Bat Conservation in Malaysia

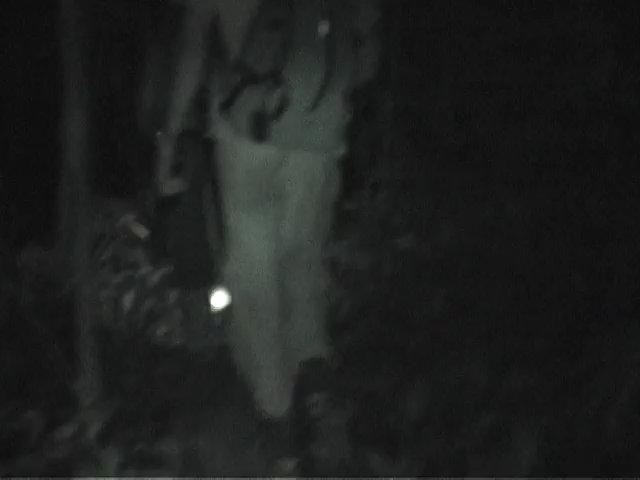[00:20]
It's night in the Krau Wildlife Reserve in Malaysia and conservationists trekked deep into the rainforest to check bat traps that were set up earlier during the day.
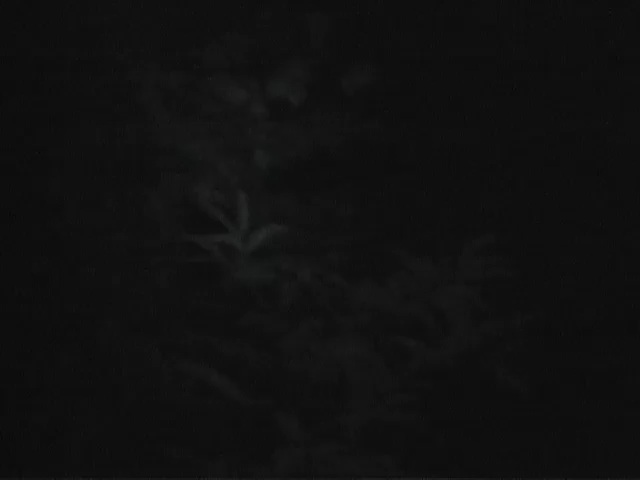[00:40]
Working conditions aren't easy.
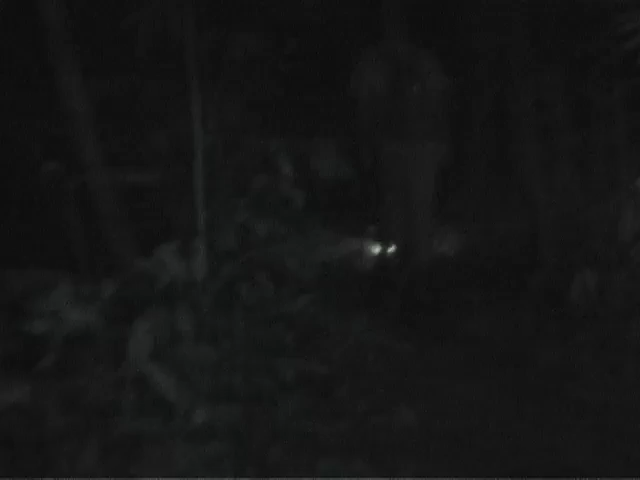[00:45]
Heat is stifling and oppressive.
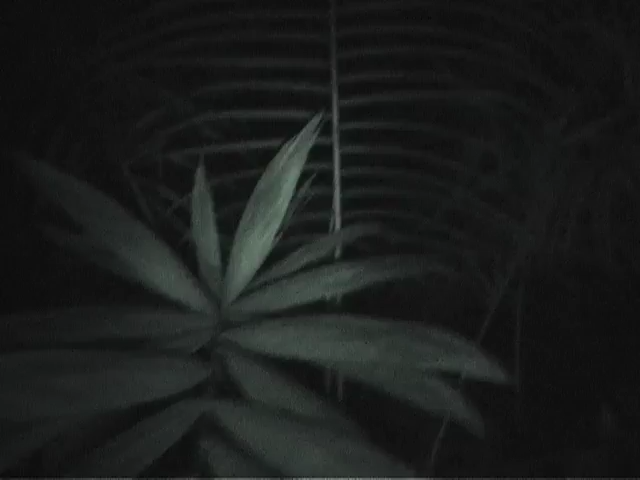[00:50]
Insects fill the air and night predators are out hunting. But this is the best time to catch and collect some of the diverse range of bats that inhabit the area.
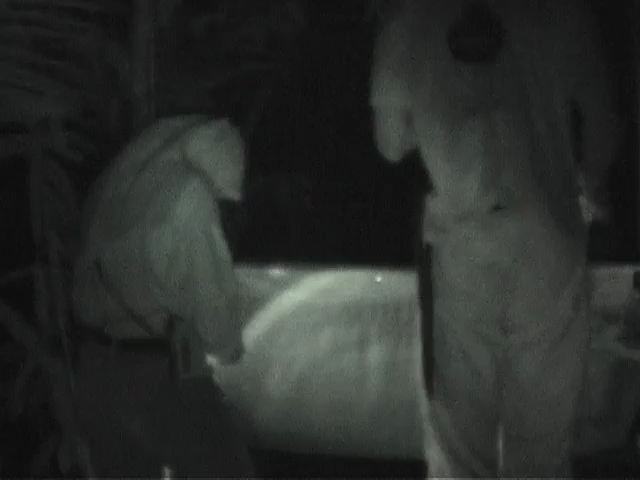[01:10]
This is called a harp trap.
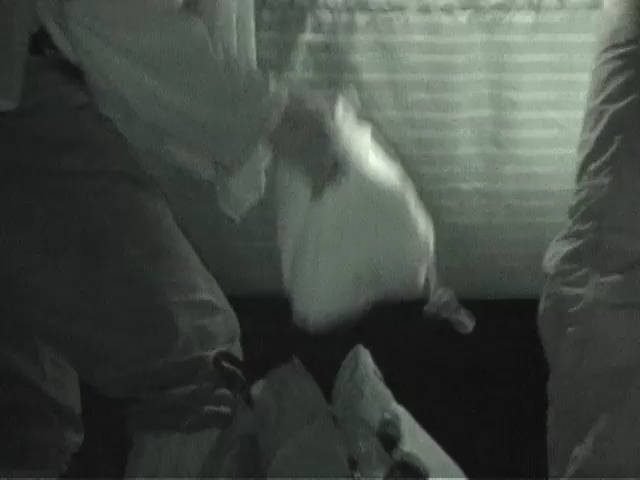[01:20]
It's set up across the natural paths in the forest that bats fly along where they hunt or forage for food.
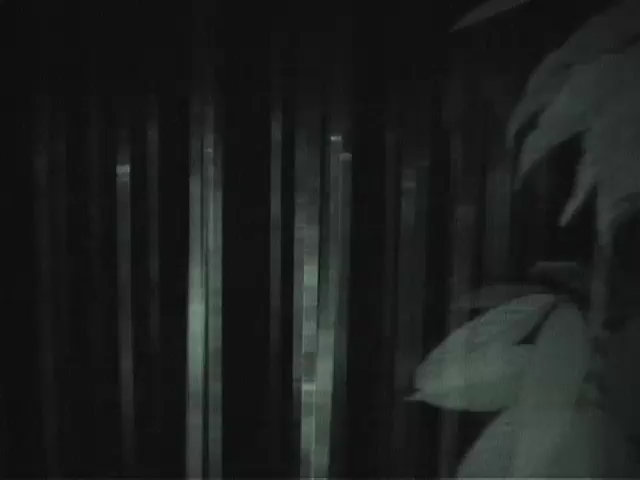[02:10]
Bats fly into the thin wires strung like harp strings over a metal frame